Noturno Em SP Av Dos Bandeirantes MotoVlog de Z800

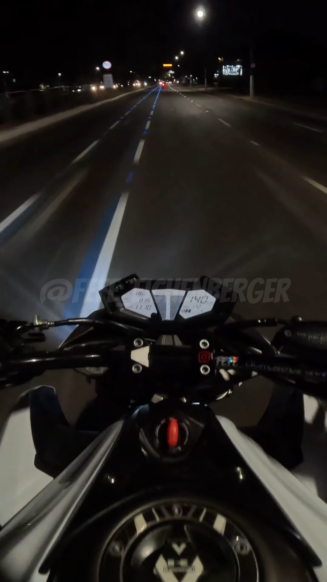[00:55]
O disparo tá tudo apagado, mano. Saga de problema hoje, viu, polícia? Que hoje tô indo pra casa. Saga de problema. Olha de par que a viatura já ter avisado. O policial ia correr o meio da pista ali, ó.